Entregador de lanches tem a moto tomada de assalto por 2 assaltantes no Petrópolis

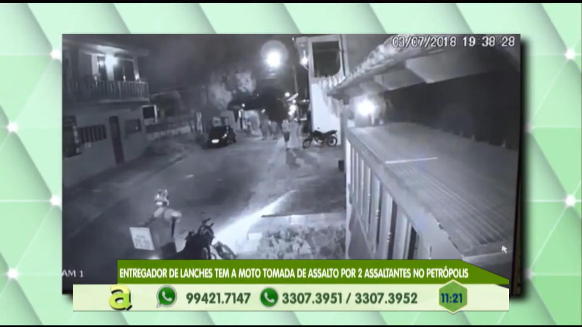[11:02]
de Manaus Você está vendo o homem ali parado Olha Fazendo ali a entrega do lanche Quando vem os dois correndo Olha isso Olha isso Olha isso Ele levantou a mão Saiu da moto E entregou
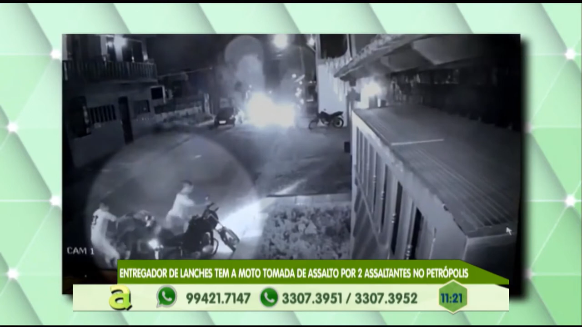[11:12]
a caixa da pizza A mochilinha da pizza Se jogou no chão E os dois levaram a moto Segundo a polícia De acordo com o patrulhamento Feito na área Não foi
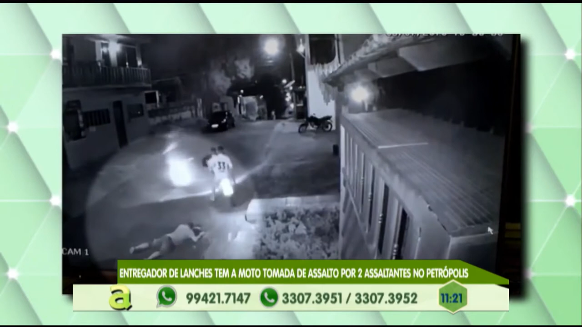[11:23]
encontrado Até o momento Ninguém foi identificado Muito menos a moto Foi encontrada E o homem ficou Só ele jogado ali no chão A gente está vendo aí Mais uma atuação da polícia Eles foram levar a moto dele Ficou só a mochila dele de entrega Olha só Mas também ele demorou muito Para subir nessa moto Isso aqui é uma coisa Que a gente precisa chamar atenção Olha aí Olhou ainda Demorou muito Demorou muito Para subir nessa moto A gente É o que mais a polícia tem dito